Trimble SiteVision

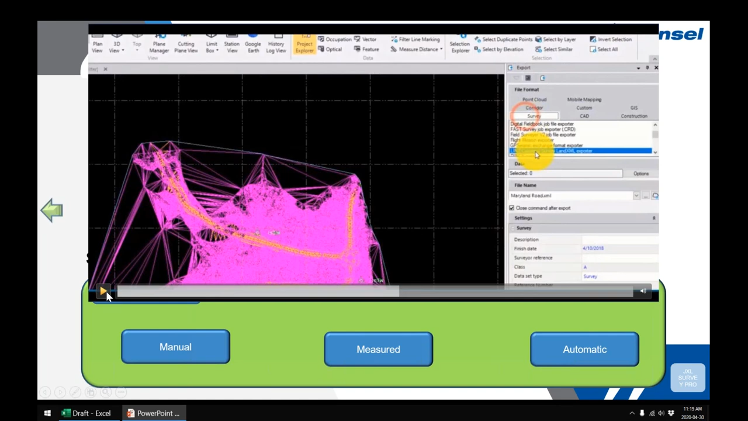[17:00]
a j excel file a triple j excel file right so here in this example we're just exporting that cal file and that cal file is what's going